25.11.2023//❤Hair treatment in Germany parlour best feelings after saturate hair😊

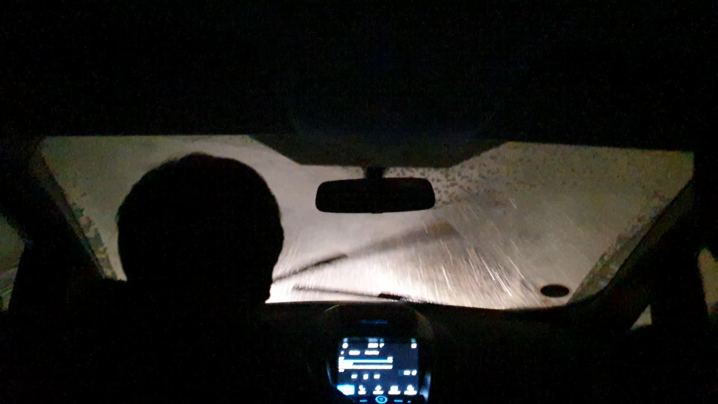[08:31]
اللہ تعالی کا شکر اگر سے ہم لوگ گھر پہنچے تھے برف بہت زیادہ تھی واقعی میں دل واقعی میں بڑا